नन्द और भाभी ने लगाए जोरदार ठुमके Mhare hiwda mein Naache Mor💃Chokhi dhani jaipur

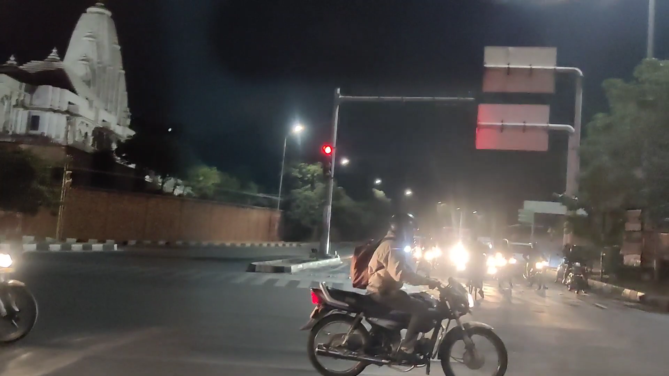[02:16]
आपने रास्ते का व्यू देखा, कितना सुंदर लग रहा था, पूरा लाइट से सजा हुआ था।